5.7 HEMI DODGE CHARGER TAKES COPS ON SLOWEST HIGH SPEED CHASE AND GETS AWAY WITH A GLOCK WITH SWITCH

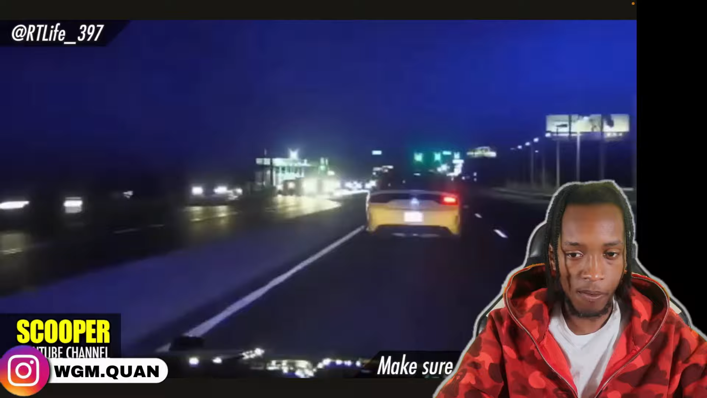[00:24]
Why he would get in the left lane to pull over? That makes no sense.